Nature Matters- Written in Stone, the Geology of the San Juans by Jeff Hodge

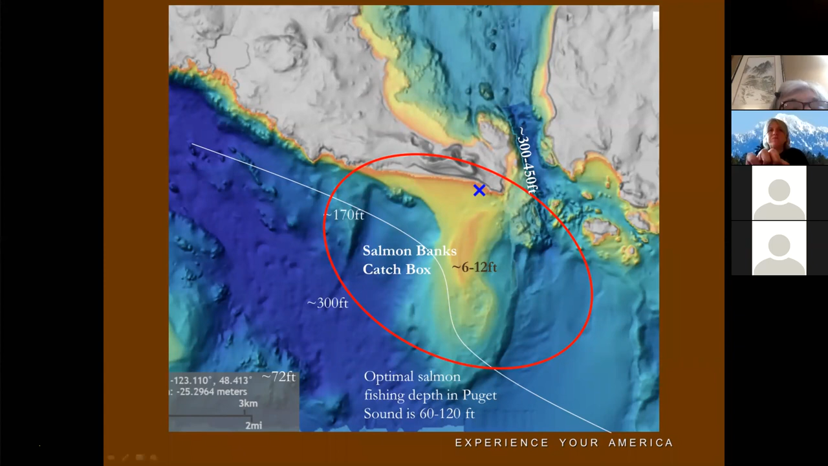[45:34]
which is causing tidal surge here. We have tidal flow here and the wind and water pushing the sand this way. That's the reason for the salmon banks. Thank you, geology. Tectonic activity has left its mark as well. These are the primary sand types on the island.